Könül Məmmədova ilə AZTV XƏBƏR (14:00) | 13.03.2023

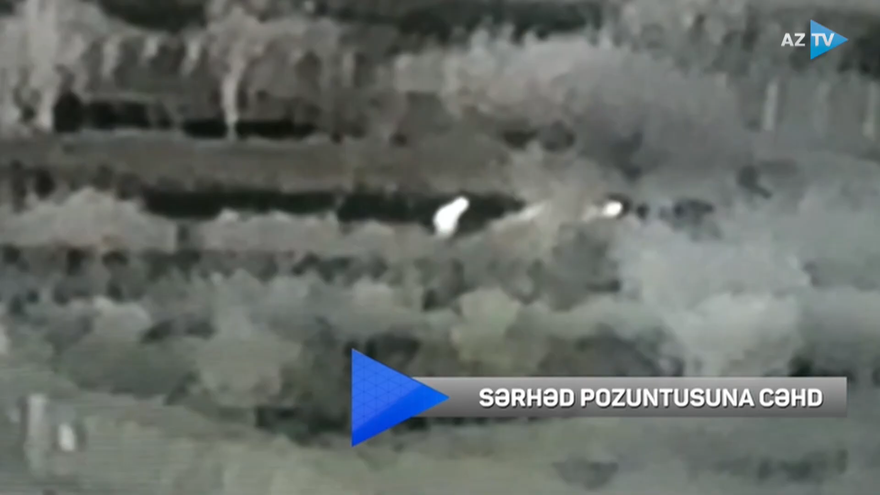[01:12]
İrandan Azərbaycana qanunsuz keçmək istəyənlər saxlanıldı.
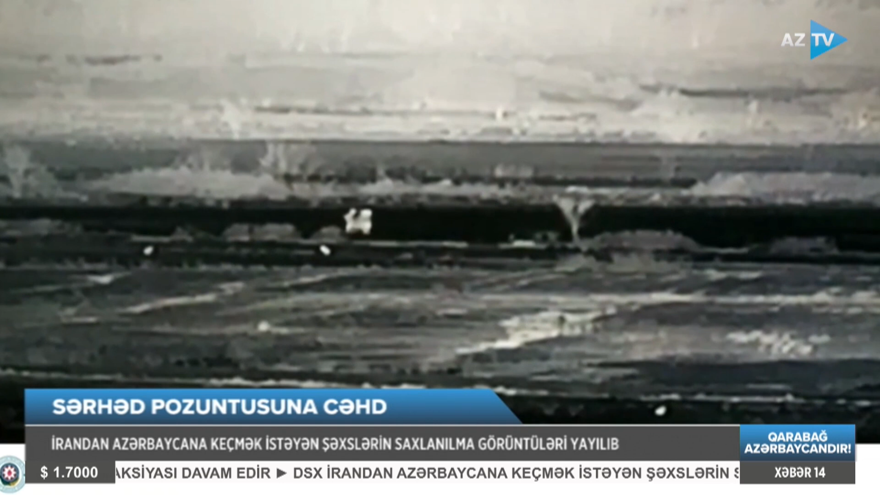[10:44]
İrandan Azərbaycan istiqamətinə keçməyə cəhd edən şəxslər termal videomüşahidə kameraları vasitəsilə müəyyən olunub. Araşdırma zamanı saxlanılan şəxslərin Əfqanistan vətəndaşları Davud Əfşar Canmuradoğlu, Nadir Cümə Abdurraufoğlu və Məcbullah Halili Abdunnəzəroğlu olduğu müəyyənləşdirilib.